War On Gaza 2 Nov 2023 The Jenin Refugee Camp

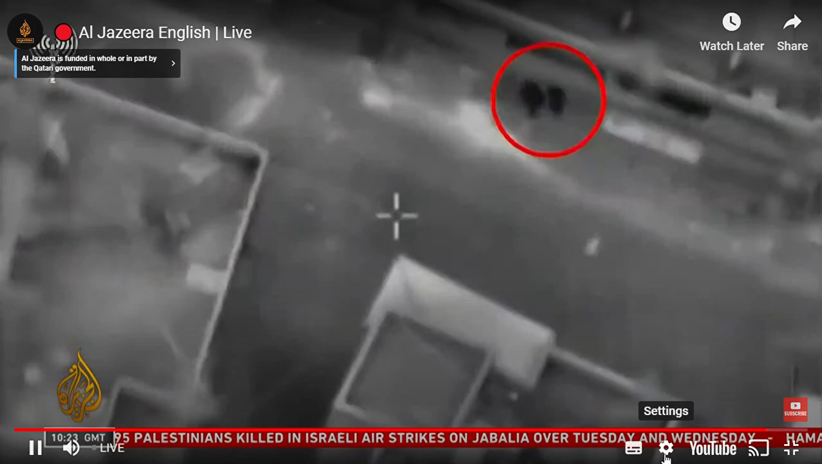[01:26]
The Israeli army released this video, which we understand shows the actual strike.
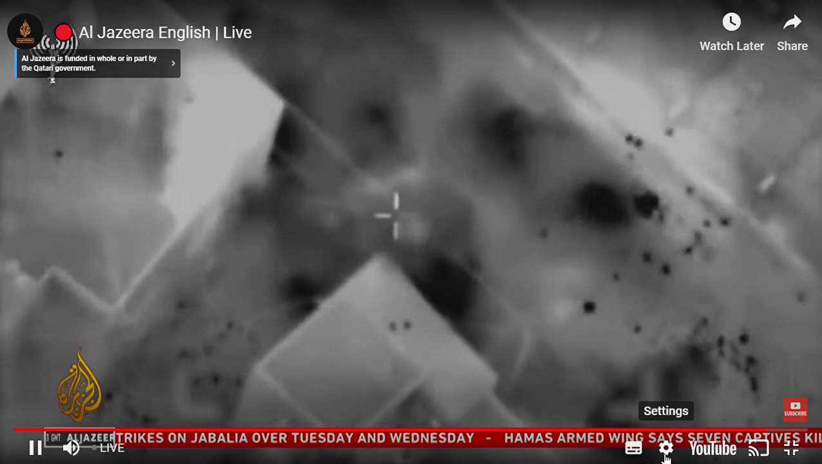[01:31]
The destruction you see here, or in Gaza, the people fleeing their homes, the fear.